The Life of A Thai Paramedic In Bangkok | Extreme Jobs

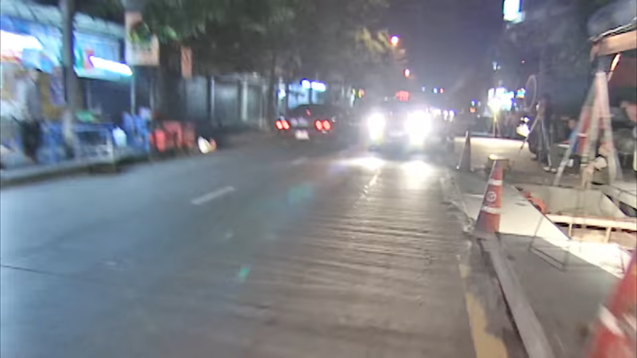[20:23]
As the ambulance picks its way through the narrow streets, Wave gets a surprise.